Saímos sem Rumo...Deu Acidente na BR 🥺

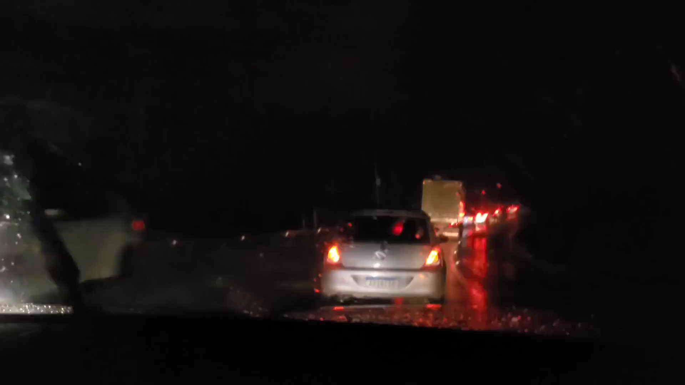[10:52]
E provavelmente deu acidente lá na frente. Que tá bem... O trânsito tá bem lento aqui na BR. E os que tão vindo de lá pra cá tão dando... A maioria tão dando sinal de luz. Deve ter dado algum acidente lá pela frente. Agora já são... Seis e vinte e cinco. Tá bem noite aqui. Pra cá tá bem escuro já. E eu imagino que deu acidente. Que tá bem parado aqui. Pra ir, né? Pra vir e até que não tá tanto.
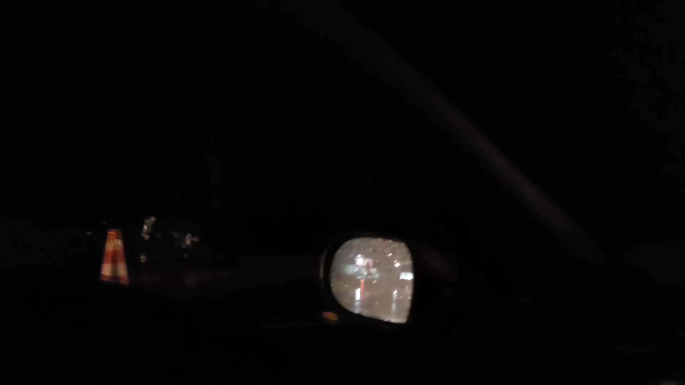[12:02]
Olha ali um carro batido. Aqui tem outro carro batido, ó. Ó, no guincho ali.
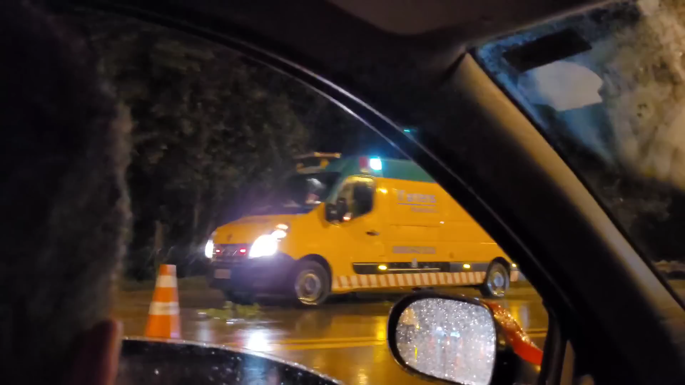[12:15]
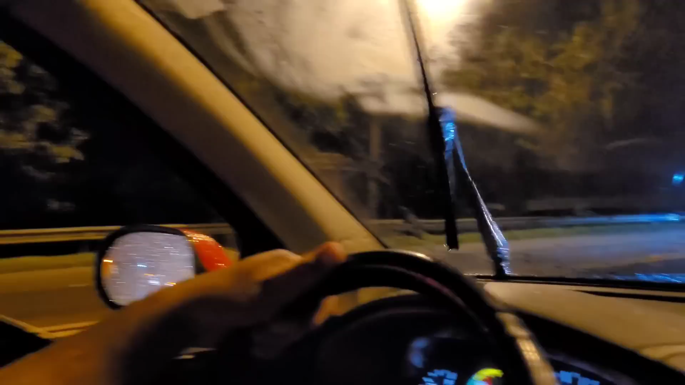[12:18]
É acidente mesmo, pessoal. Agora abriu a BR. Agora ficou mais livre. Mas foi acidente mesmo. Deu uma...